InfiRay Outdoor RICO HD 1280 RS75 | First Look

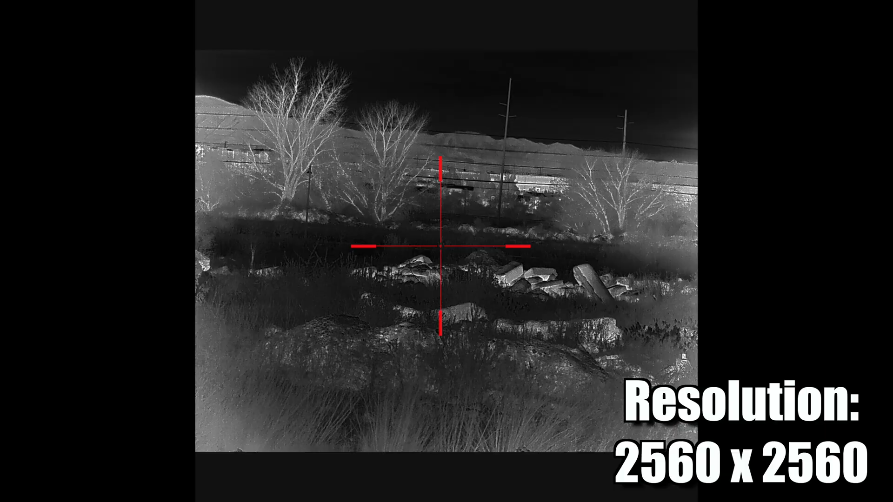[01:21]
So we went with a one-inch 2560 by 2560 resolution display. Yeah, so not only do we have a lot of pixels in the sensor, we've also greatly increased the resolution in the display to let you realize that.
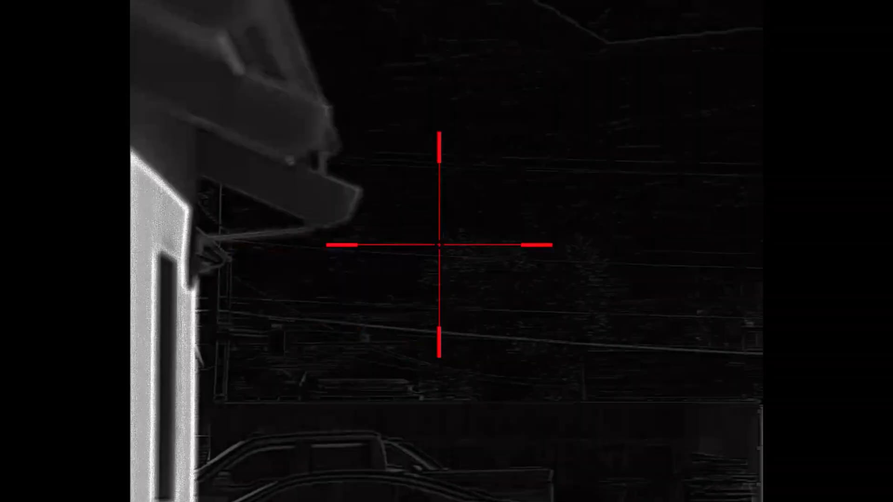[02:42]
It's like you just sat down a movie theater looking through this eyepiece.
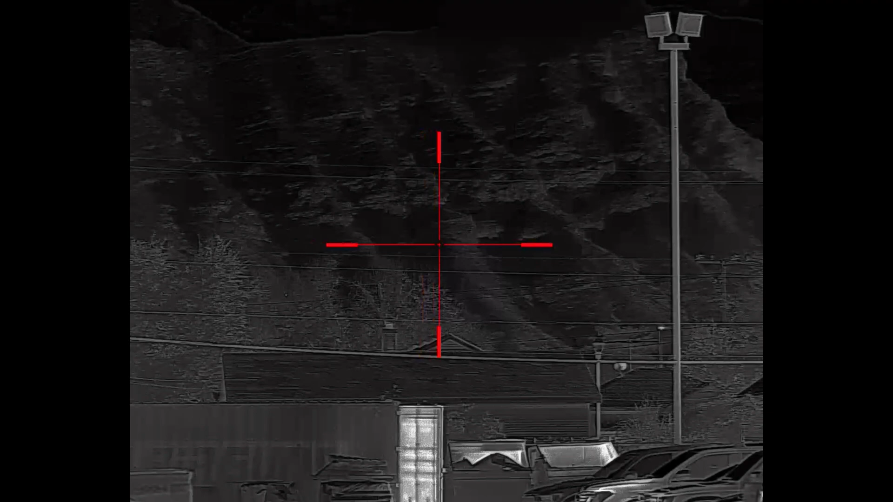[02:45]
It's so big and perfectly clear. That was the first thing I noticed.
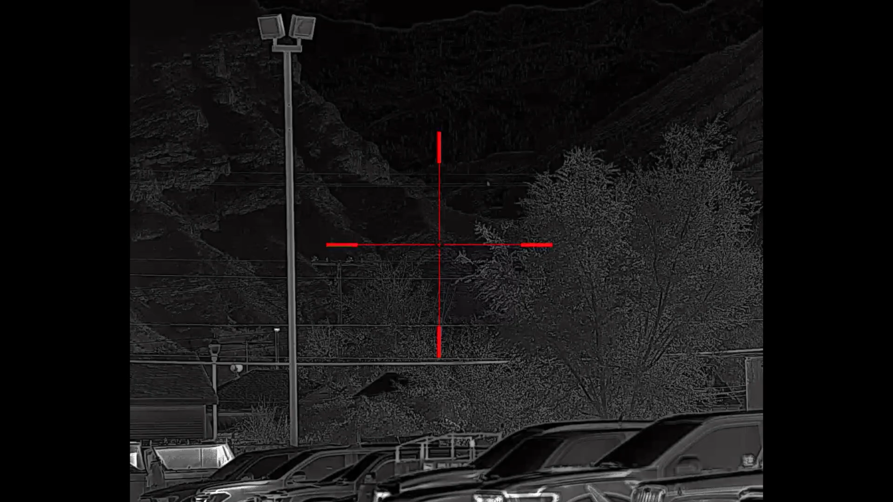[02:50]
I'm like, oh my gosh, this display is insane. So the sensor and lens native resolution is 2x, so it's a 12-degree field of view.
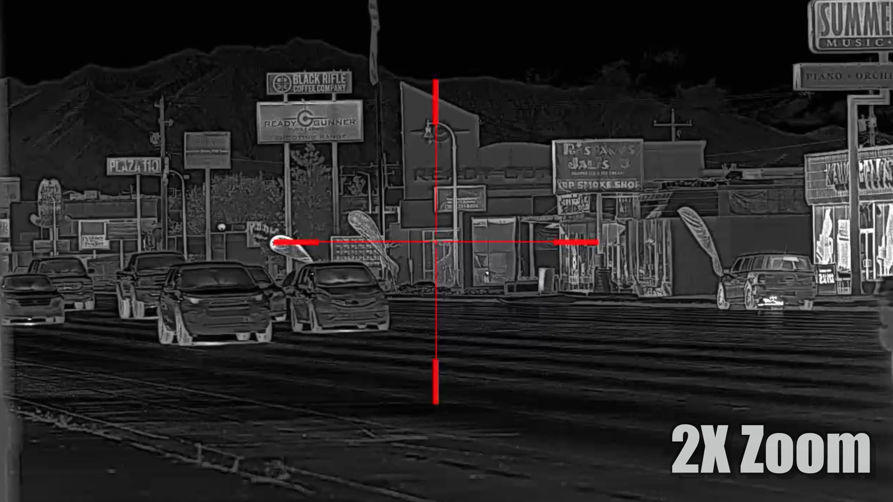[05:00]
So the benefit to that is the ultra-wide field of view with 12 power, 2x, but also usable detail when you do increase the digital zoom. It does not degrade.
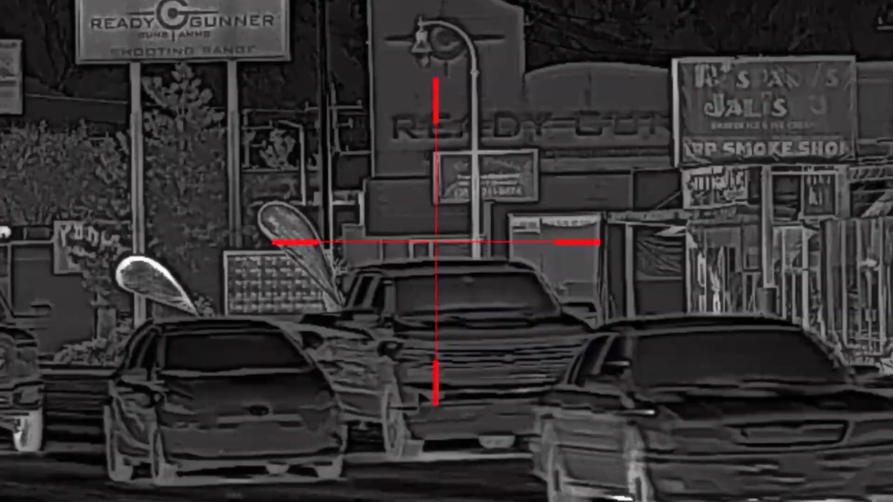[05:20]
This one, I kept hitting it and I'm like, and I do the fine adjust on the focus and I'm like, this is incredible.